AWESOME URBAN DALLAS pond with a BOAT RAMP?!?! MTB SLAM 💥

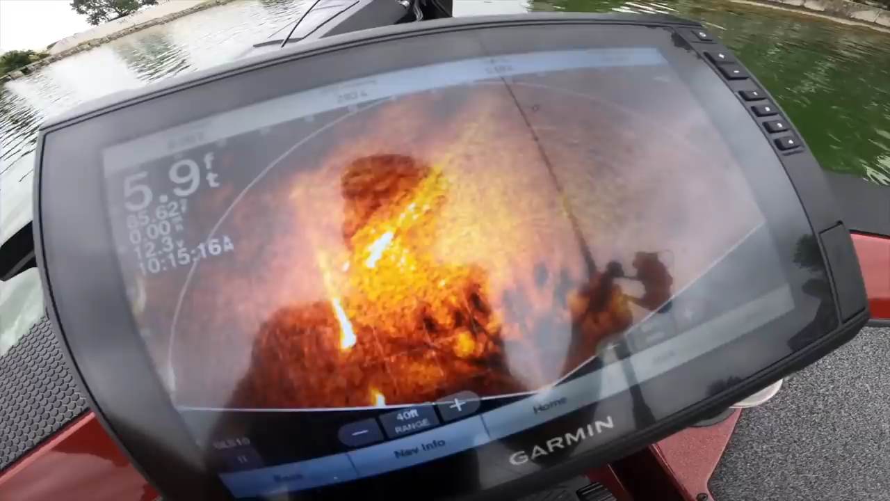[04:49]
On screen: depth 5.9 ft
along the wall guys that bass is on the prowl he's cruising out now he probably hears me he's right over here in the corner he's like on my worm no way
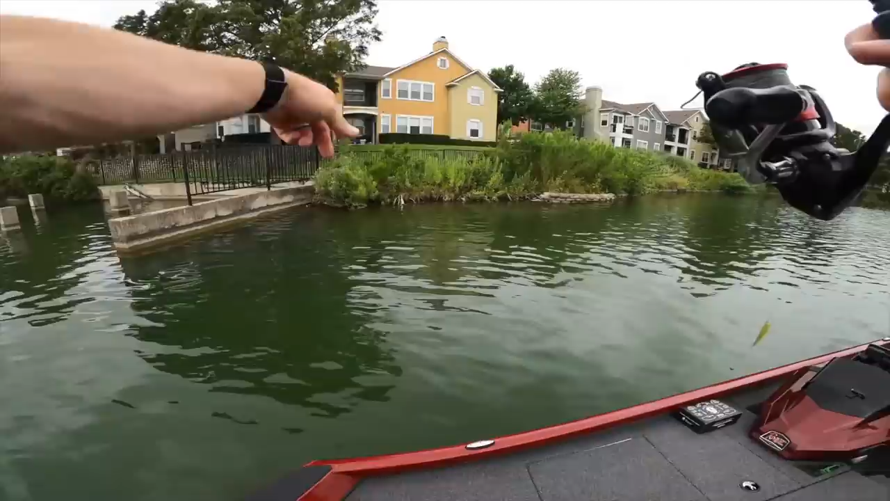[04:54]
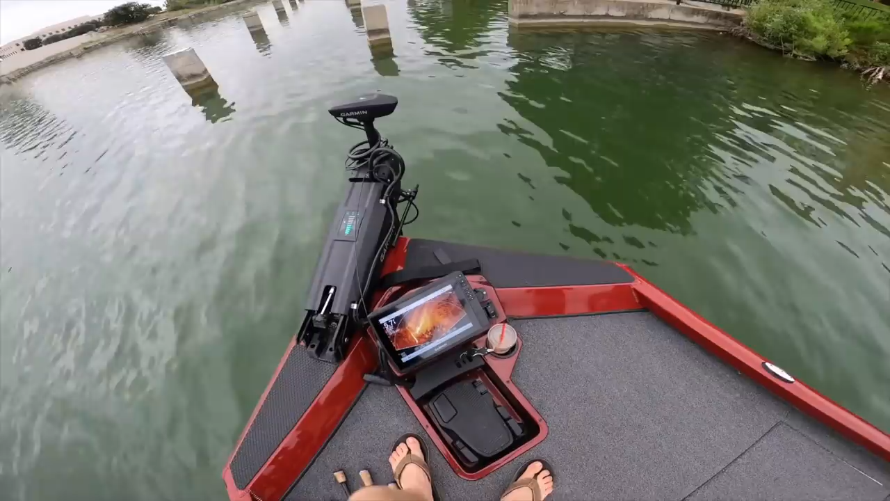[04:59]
i mean this bass is looking at my worm right now i see the worm i'm popping the worm y'all see it look boom boom see
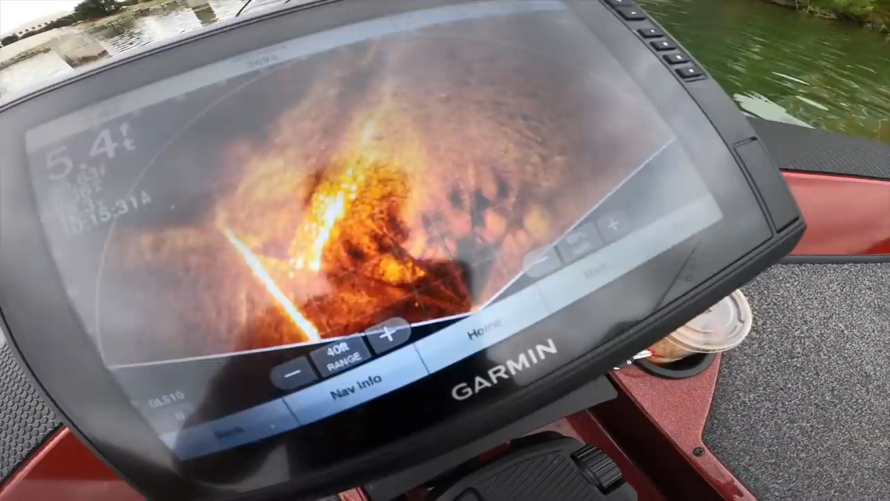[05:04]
it boom boom there's my worm right there so sick perspective mode man all right y'all i got my eyes on this little stick right here and some shade under this brush and i completely missed that
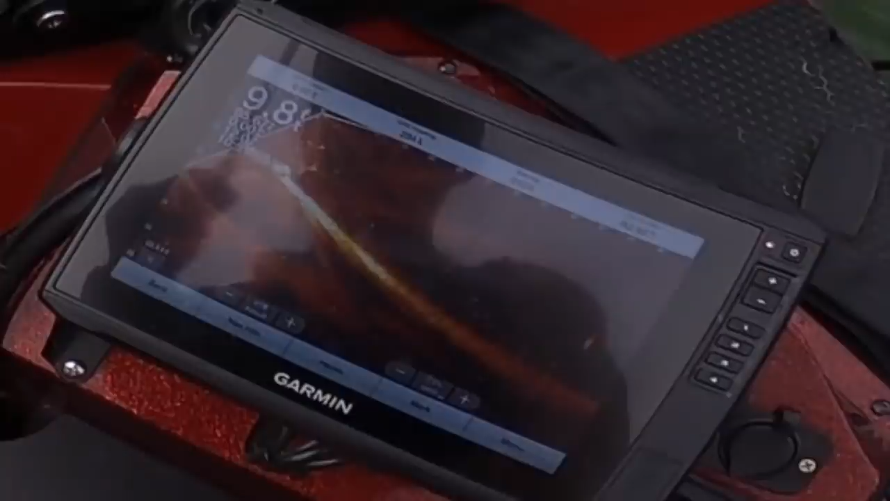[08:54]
it's right under the boat 10 feet down okay i see your bait dropping pop it and bring it in come up here i can't see your bait there it is there you are all right so you're a little to the right